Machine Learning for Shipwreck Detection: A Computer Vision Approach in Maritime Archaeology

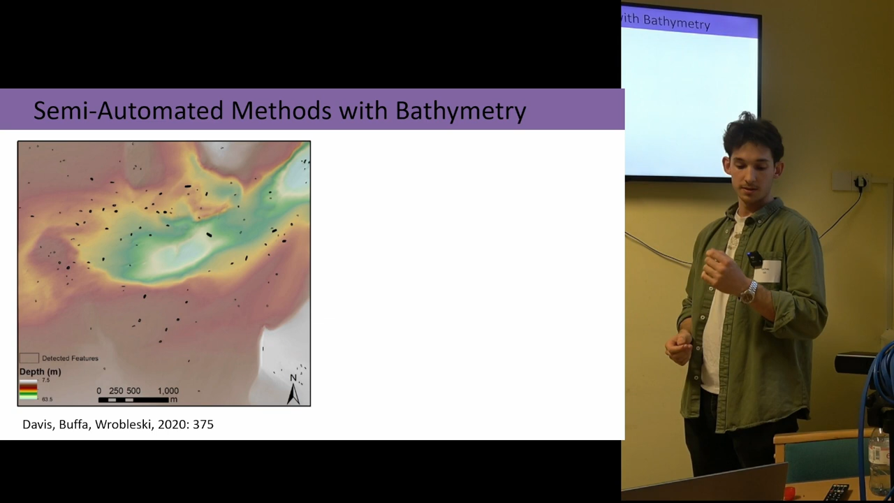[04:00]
So it's performing really well. But the big difference here is to manually identify those RECs, it took the researchers 10 hours. The semi-automated approach took three minutes. So turning specifically to an example of machine learning now. Here are some really interesting results from a paper from Character et al a couple of years ago, where they're able to have trained a machine learning model to detect shipwrecks with over 90% accuracy in certain sections. And we're seeing some examples here. The numbers in the boxes are just the confidence score that the algorithm is outputting,
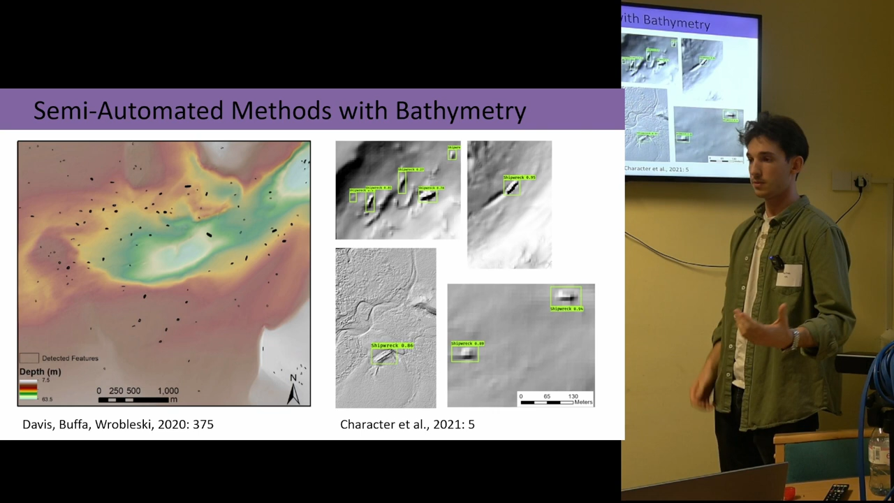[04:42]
whether or not how confident it is in that detection is a shipwreck. And they were also able to do this at different resolutions as well, which is really interesting to think about potential further applications for marine survey. So a brief overview of my own methodology before getting to the specifics.